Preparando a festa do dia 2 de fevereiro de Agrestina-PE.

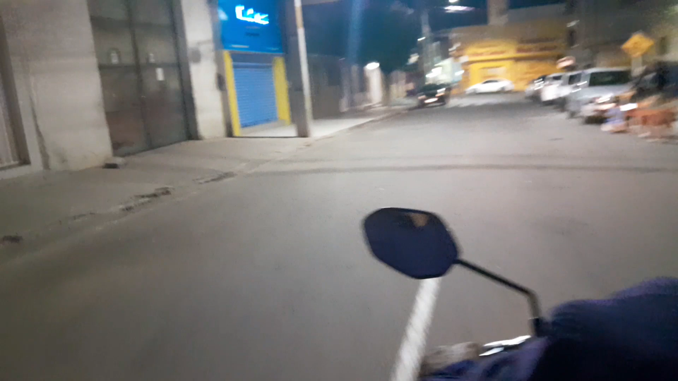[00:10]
Olá do povo, estamos aqui gravando mais um vídeo, a festa da Grestina, aqui essa roca vai estar cheia de brinquedos,
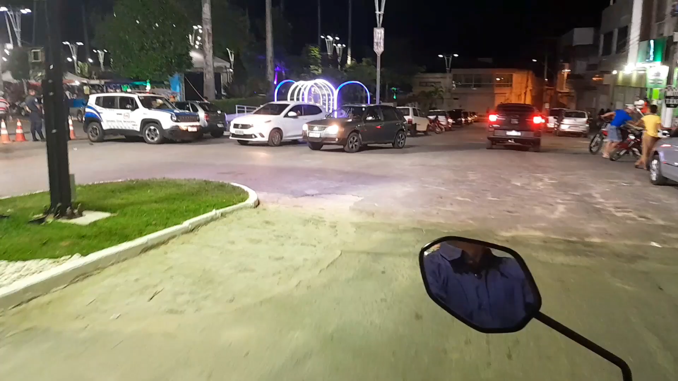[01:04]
já estão preparando já, aí agora aqui já estão armando o palco, tocar algumas bandas,